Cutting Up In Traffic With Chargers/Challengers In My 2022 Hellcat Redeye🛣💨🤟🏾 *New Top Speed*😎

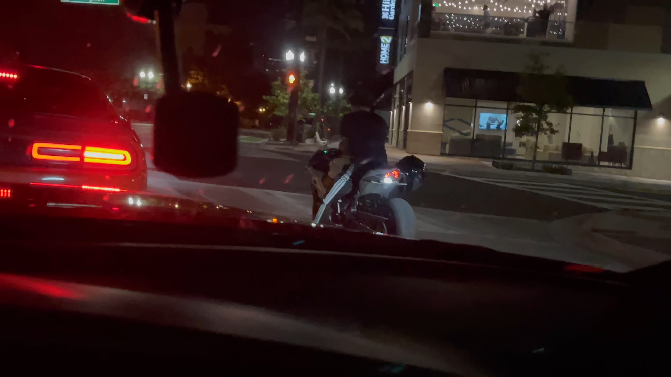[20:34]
Yeah, I know. That's what I'm saying. It's crazy. Look at him trying to take off. Hey, spin that bitch. Spin that bitch.